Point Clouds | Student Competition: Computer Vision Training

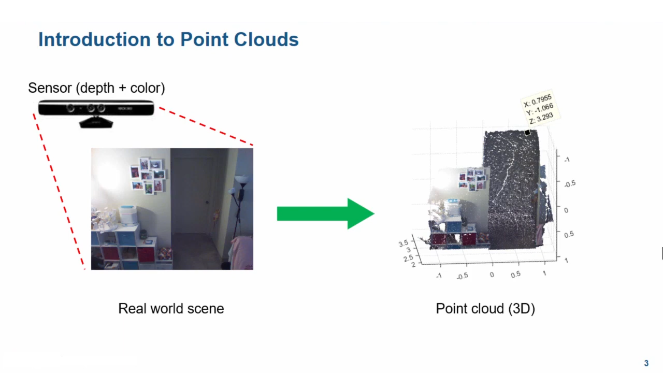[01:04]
The 3-dimensional data from 3D scanners is stored in the polygon or ply file format.
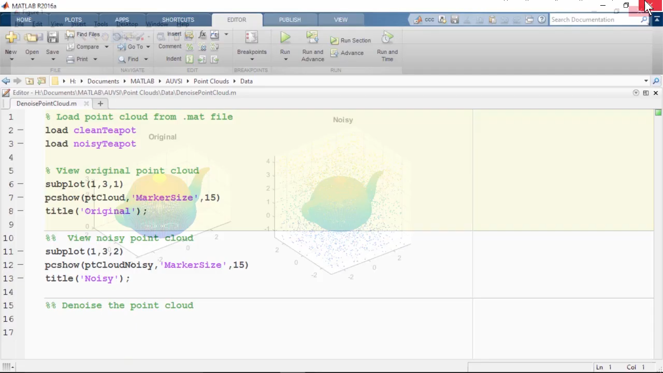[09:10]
To denoise this point cloud, we can use the PCDenoise function.
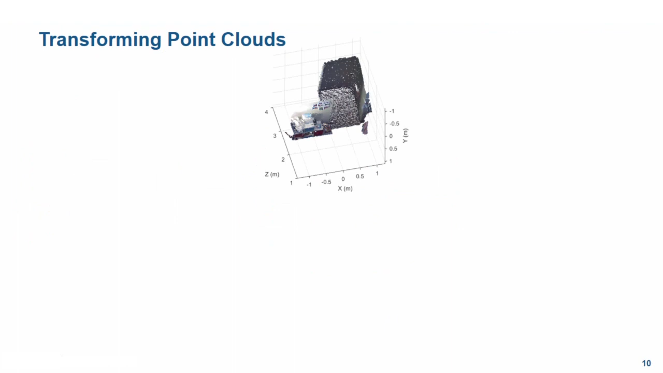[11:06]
Often, we obtain point clouds which need to be transformed in some way. They may need to be rotated along an axis or translated along another.
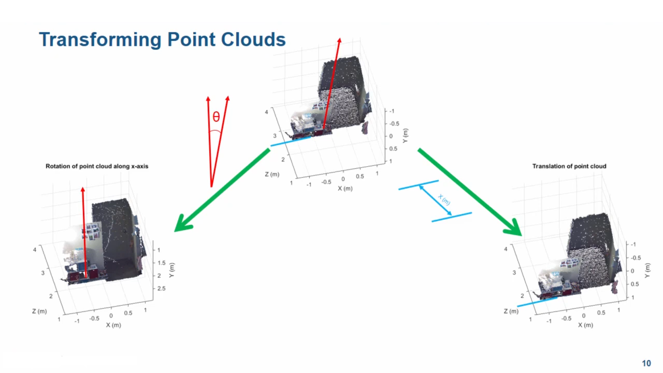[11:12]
The function PC transform can perform any affine transformation, such as a translation or rotation defined by T form.
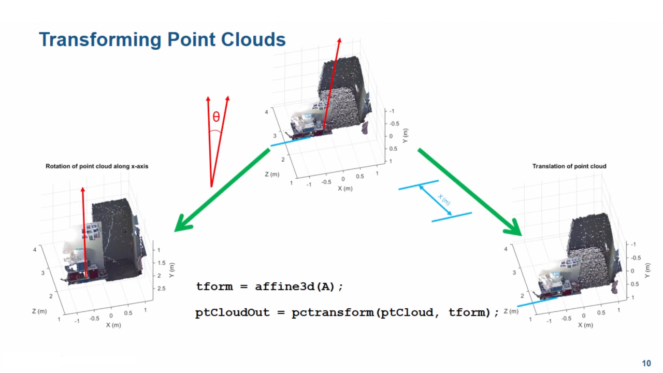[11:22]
The transform T form is specified by an affine 3D object, where A is a valid 4x4 affine transformation matrix. Here are a few potential forms for a 4x4 affine transformation matrix. The fourth column is always the same in all cases.
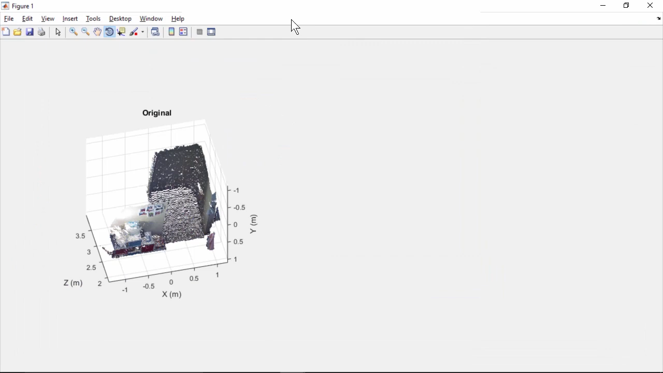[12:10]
The axes represent the number of meters in real life.
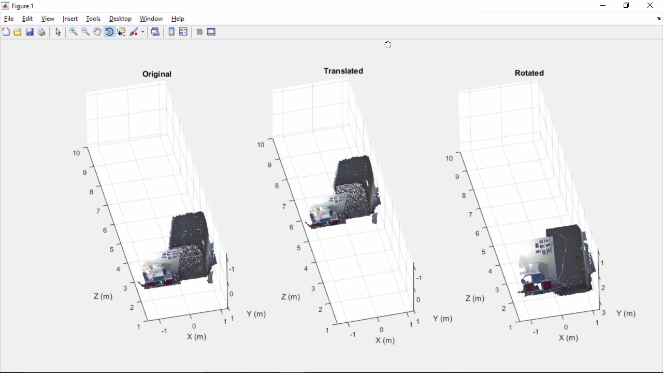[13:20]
So we can see that just by modifying the 4x4 affine transformation matrix, we can transform the point cloud as desired.
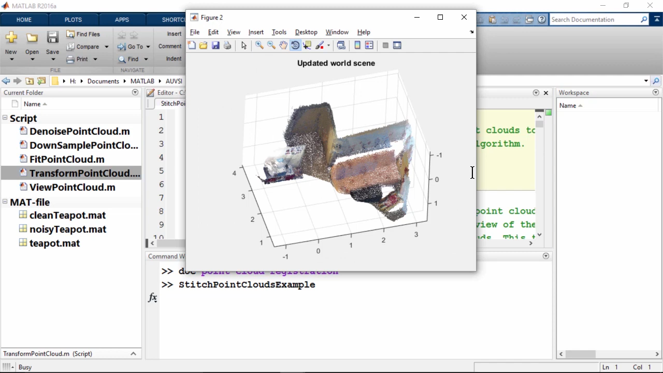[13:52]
that uses PC transform and registration to stitch point clouds.
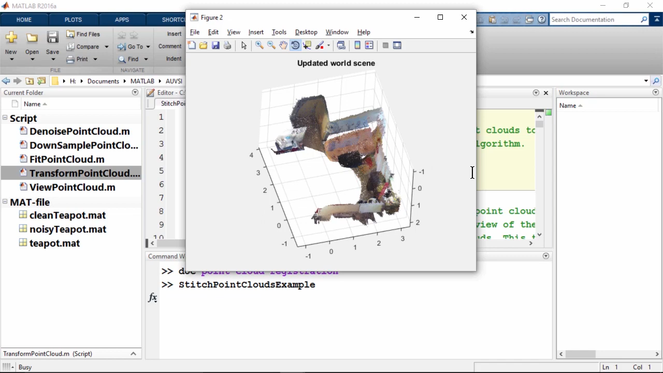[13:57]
Let's go back to the presentation to discuss the next topic for this video, how to fit 3D point clouds into geometric shapes.
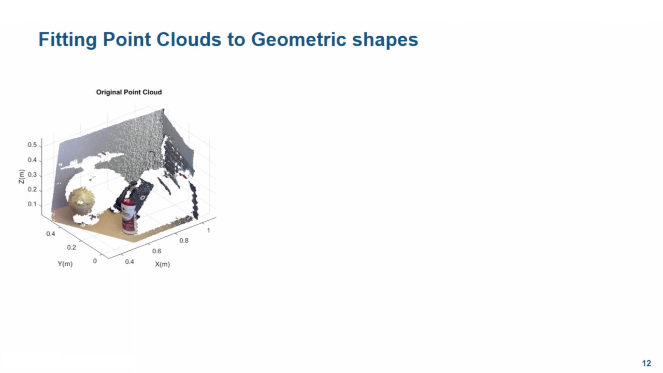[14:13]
In MATLAB, given a 3D point cloud, we can use various forms of PC Fit to fit point clouds into different geometric shapes. For example, we can use PC Fit Plane to extract the ground plane from the original point cloud. Or we can use PC Fit Spear or PC Fit Cylinder to extract spherical or cylindrical objects from it. This functionality is really useful if we want to extract specific items from the scene and want to filter out the rest. For example, detecting objects like targets, localization markers, etc.
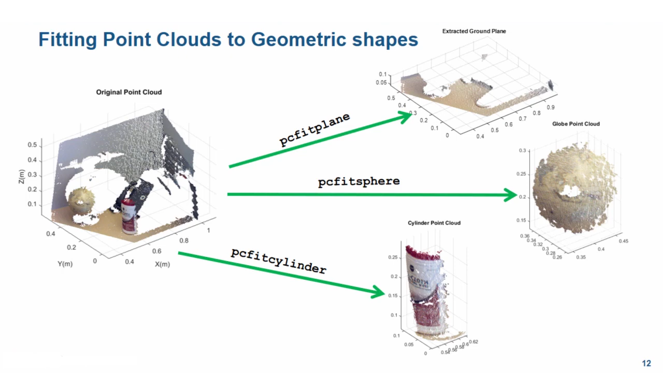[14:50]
Alternately, we may want to just keep one background plane and remove all other items from the scene. For example, finding a large ground plane for an autonomous aircraft to land. All three functions have a pretty similar syntax, so let's concentrate on PC Fit Plane in this video.
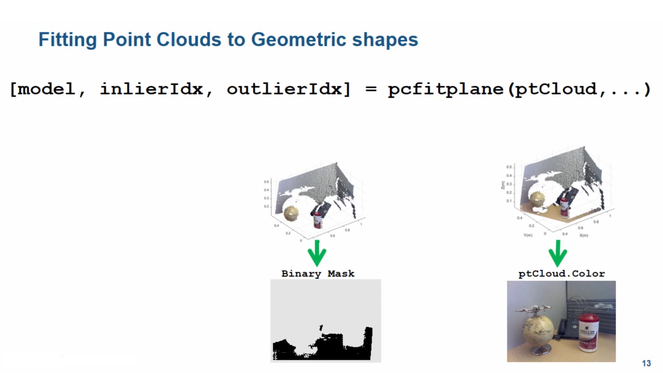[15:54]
Using the outlier indices, we can create a binary mask where all the outliers show up as one or true. We can then apply the mask on the original image to get an image which only contains the area of interest, the desk in this case. Let's go try this out in MATLAB.
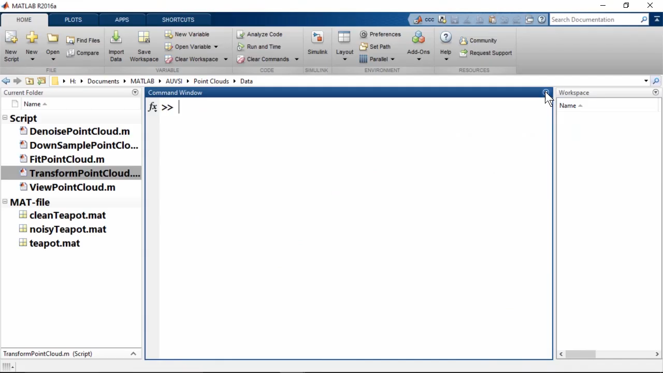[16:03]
Open the skeleton script Fit Point Cloud. This script loads and displays the point cloud we have seen in the last couple of slides.
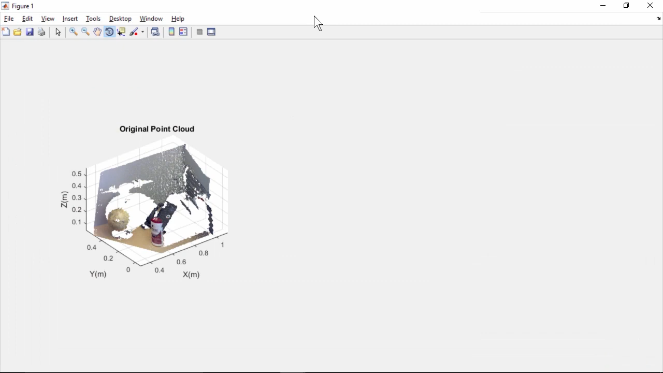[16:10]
Recall that the PC Fit Plane function takes more inputs along with the original point cloud.